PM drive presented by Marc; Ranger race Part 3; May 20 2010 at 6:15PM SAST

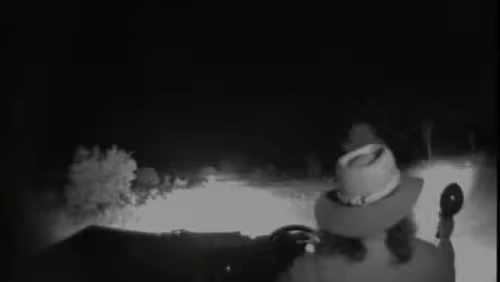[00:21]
That scrub hairs are fighting. Let's go look at that. That's pretty amazing actually. Boxing each other. They're almost like kangaroos when they do that.
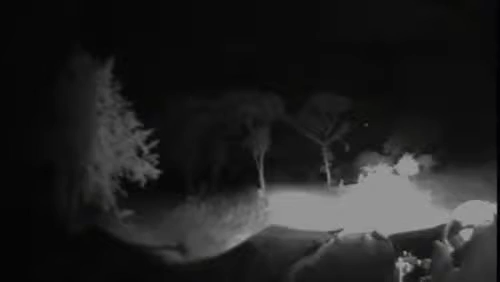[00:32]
Nervous impala in the background. He has one of the hares. Now, unfortunately, the other one sort of moved off a little bit.
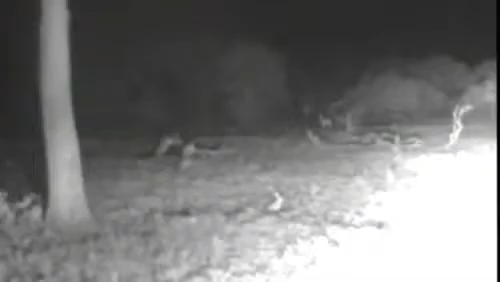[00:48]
Might be they just don't want to fight with witnesses present.
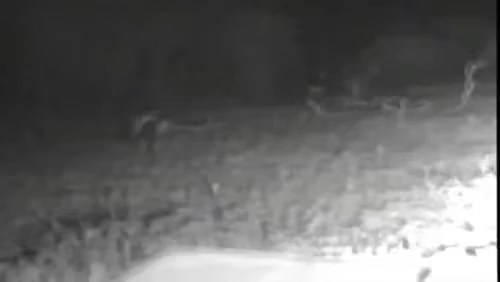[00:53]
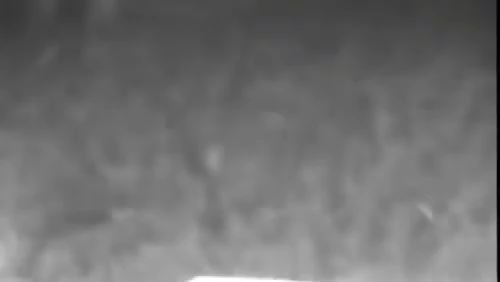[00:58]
Just looking for the other one quickly. Oh, it's there. Alright, so we're going to switch off and maybe.
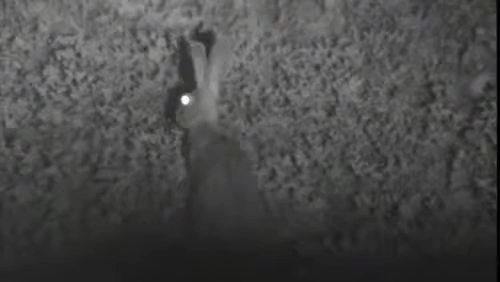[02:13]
I think our presence disturbed them.
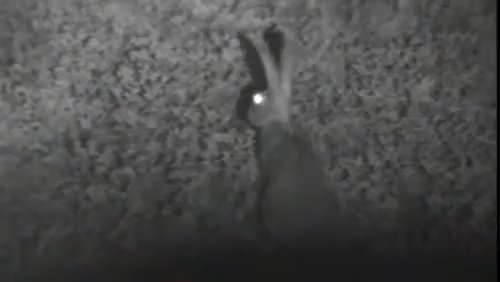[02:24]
Let's carry on. Other one's grazing.
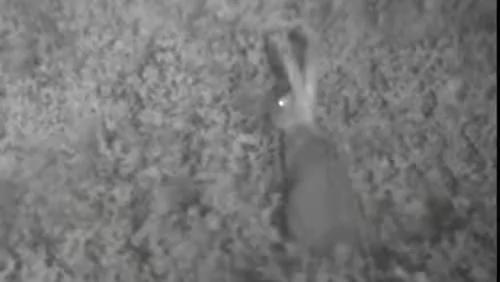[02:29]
That one looks very pale. Maybe it's just in the bright light.
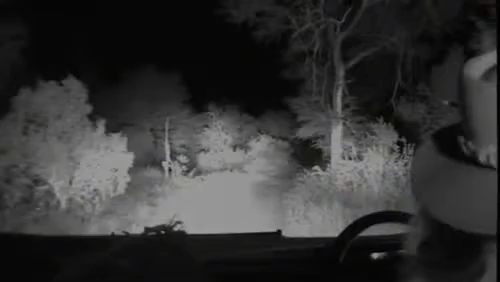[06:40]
I can't see it move now. Maybe it was a bush baby. An eye. See, now what we're doing for nighttime stuff is, although we use infrared when we find an animal, it's defining the animal that requires visible light for us humans,
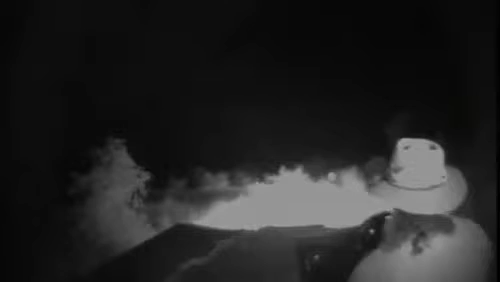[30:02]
Welcome back, everybody. With a few minutes left of batteries, and we're approaching a leopard here, just off of Zoe's Road where the old hyena den is.
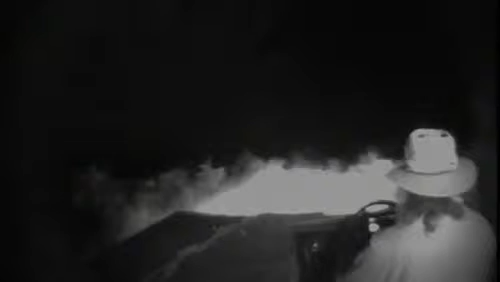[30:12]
Bit of a drainage line. I'm not too sure. I can't really see much in front of me.
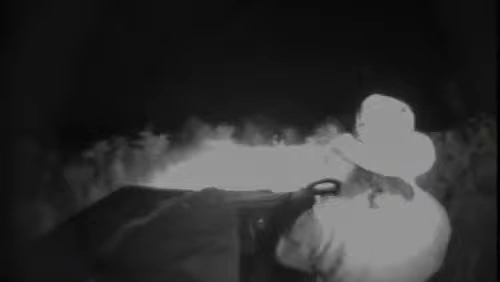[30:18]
I'm just looking at the ditch in front of me. I'm going to try and go to the right here.
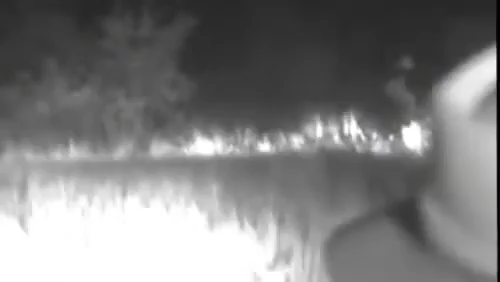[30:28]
I wonder if that could be Karula. Or is it one of the boys?
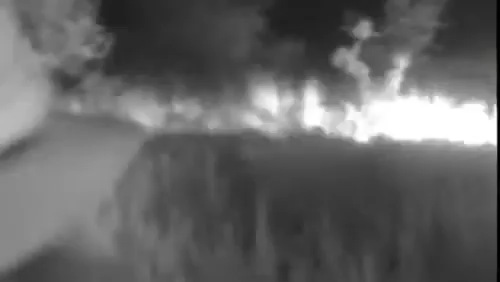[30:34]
Seems to be scenting something.
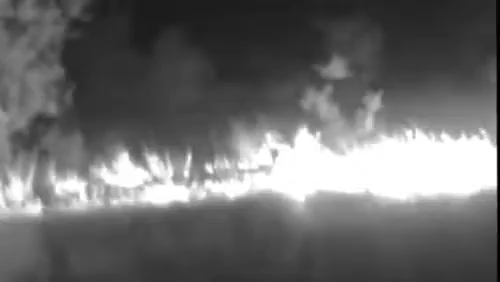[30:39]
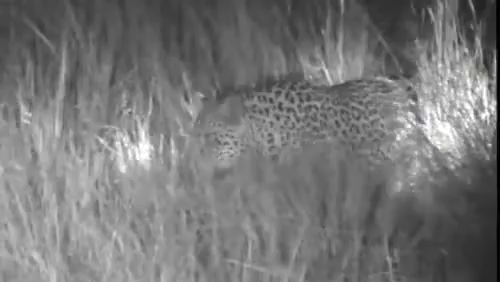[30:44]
Definitely scenting something. This is what Africa's all about, everybody. Do we need to switch that off?
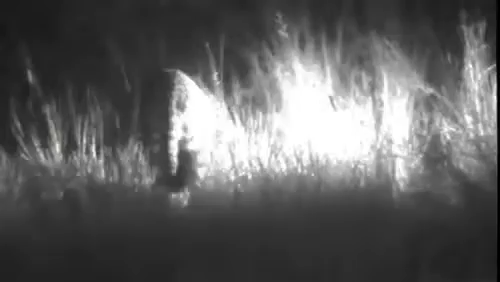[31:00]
Induna. Is that a stubby tail that I see there?
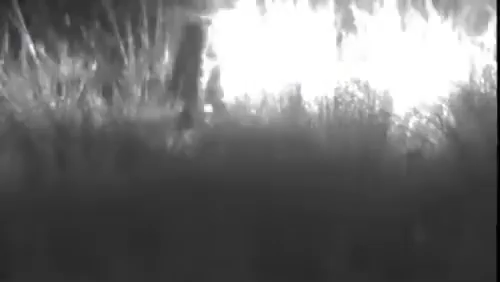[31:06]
I think that's Induna. I think I saw a stubby tail.
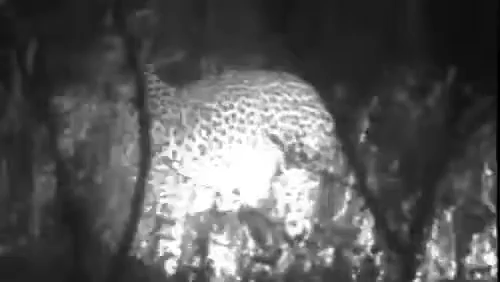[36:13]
Do you need light on him?
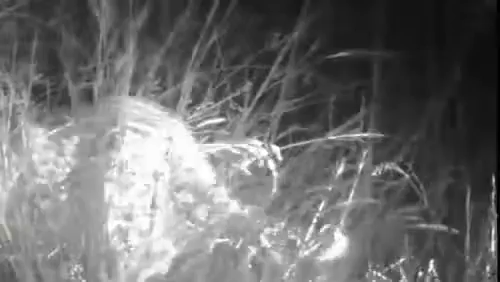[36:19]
Light. Quite poor compared to Juma.
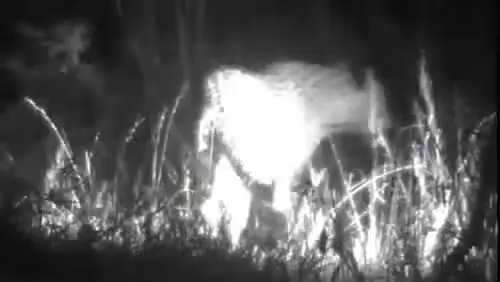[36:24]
Too hungry is light.
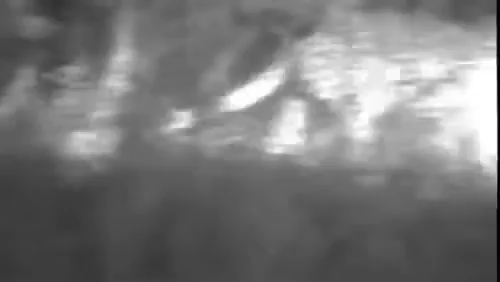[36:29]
Crisscrossing, he's definitely scenting something, whether it's his mother or his brother or who knows.